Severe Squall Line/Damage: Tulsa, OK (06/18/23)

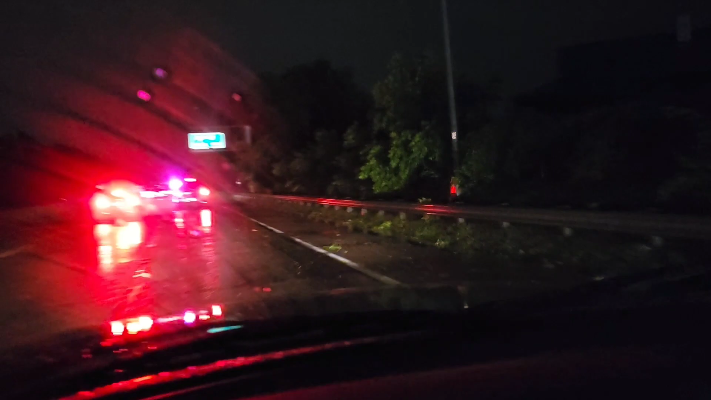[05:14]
There's a significant tree damage along the highway.
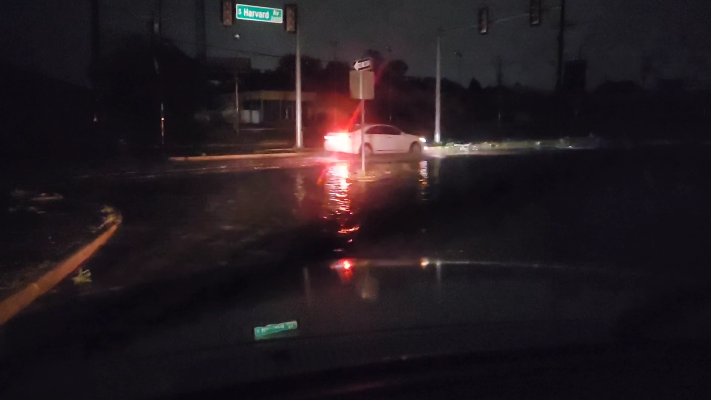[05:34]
I've got flooding for the roadway here. All power is still out. And the majority of Tulsa. Come inside.
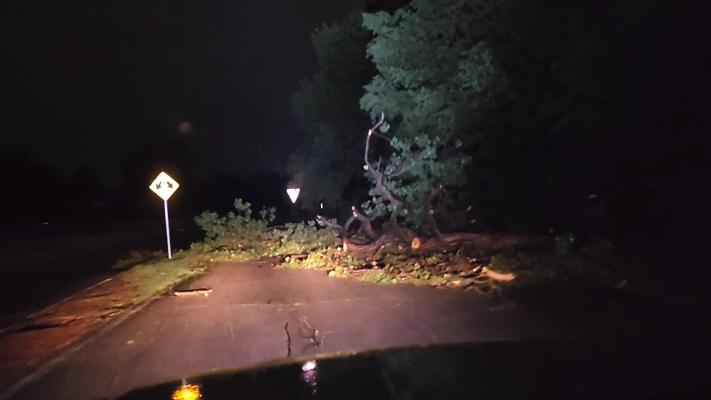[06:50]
Got a tree blocking the road here.